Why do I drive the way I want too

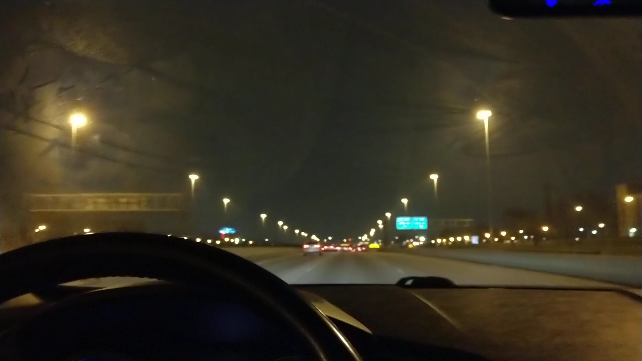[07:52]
whoa wow the bland spot ain't never go off and this bitch in this malibu ain't even blow this bitch is blue past me you know what i'm finna get on his ass this bitch just came he was literally out of nowhere